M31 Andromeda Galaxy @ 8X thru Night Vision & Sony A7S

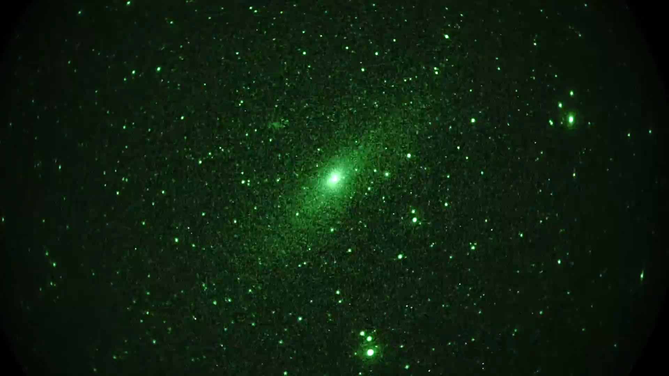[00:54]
Receiving the image. So, anyway, real-time view. Green image intensified of Andromeda Galaxy.